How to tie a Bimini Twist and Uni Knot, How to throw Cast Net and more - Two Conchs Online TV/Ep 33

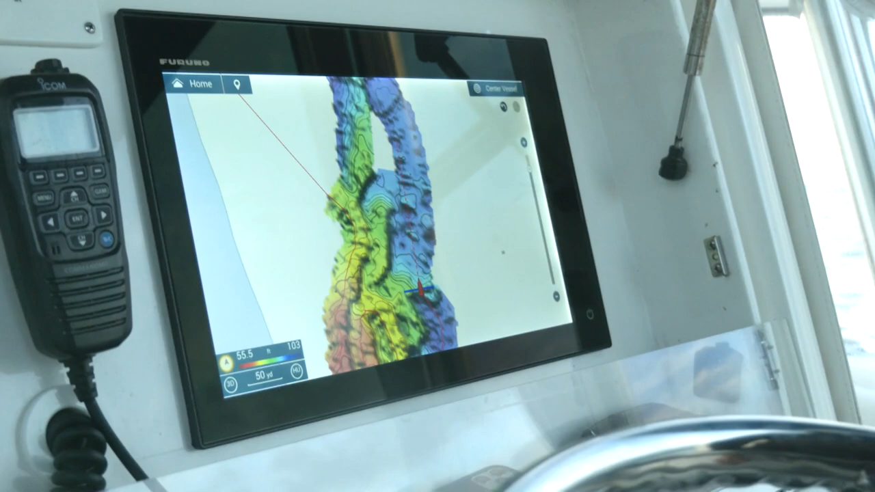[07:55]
Build your own three dimensional shaded relief charts to find trophy fish others have missed.